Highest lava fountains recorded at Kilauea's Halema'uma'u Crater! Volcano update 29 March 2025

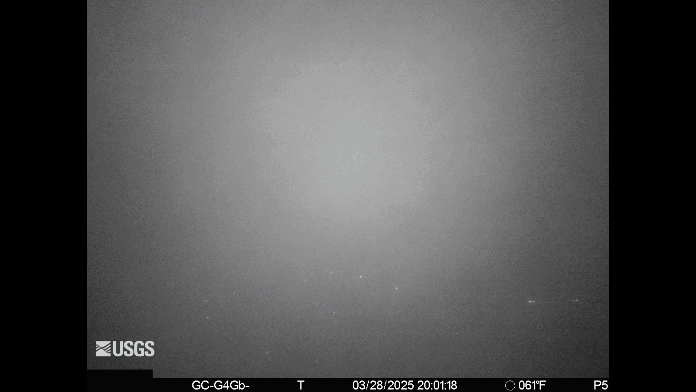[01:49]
One thing that is noticeable is that no glow could be seen inside both of the vents.